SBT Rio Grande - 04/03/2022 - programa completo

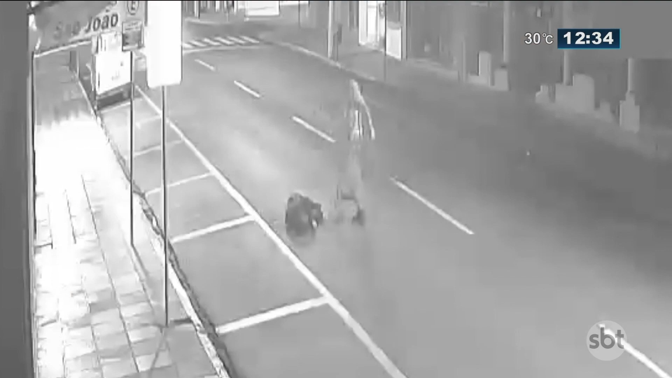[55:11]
hein olha a imagem aí gente recebemos nesse momento estamos investigando de fato o que aconteceu isso parece algum morador de rua ô André
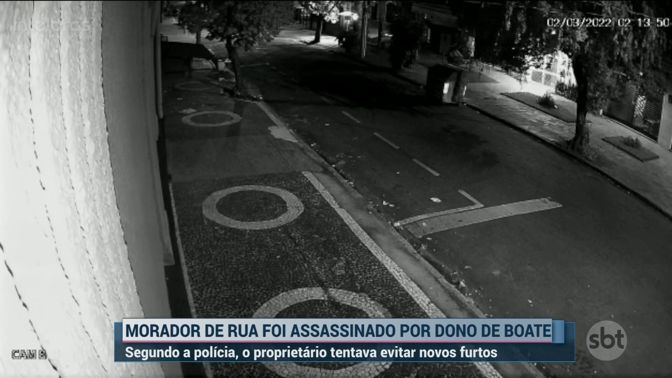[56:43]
isso mesmo e nós temos também aí as imagens da câmera de segurança tá mostrando o Alex Cardoso de Deus conhecido como pirata ele está em frente a uma boate no bairro Moinhos de Vento na capital só que ele entrou nesse estabelecimento em seguida fugiu e atrás veio um homem com arma em punho que persegue este morador de rua o Alex foi morto a tiros na madrugada de quarta-feira e segundo a polícia o autor do crime é o dono da boate que estava no local para impedir furtos a polícia aprendeu a arma e pediu a prisão